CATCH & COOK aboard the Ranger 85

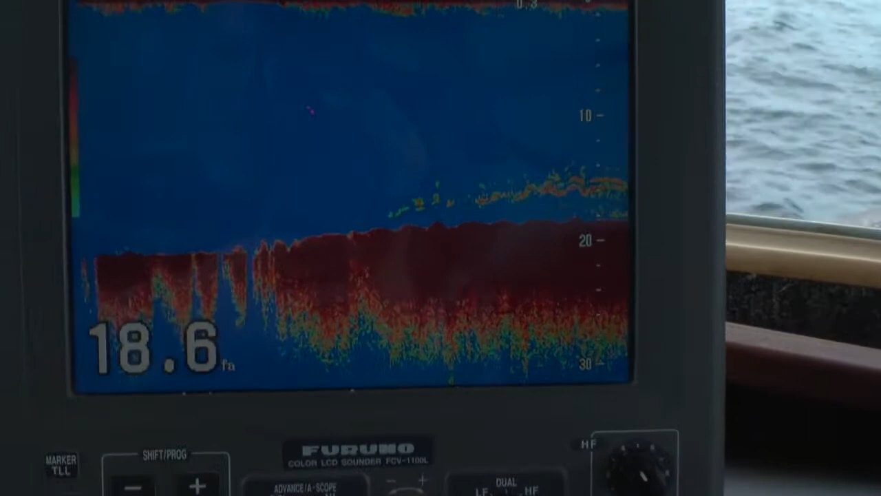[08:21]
On screen: depth 18.6 fa
A couple fish here and there.
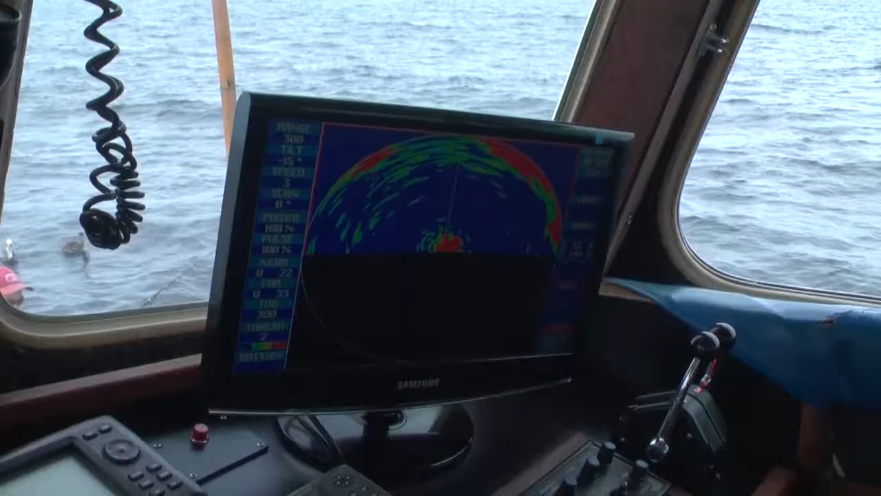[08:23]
Got the sonar working over here, sweeping out away from the boat, making sure we don't miss anything up. But overall, we have nice weather today, and fishing's actually not too bad. This one is short.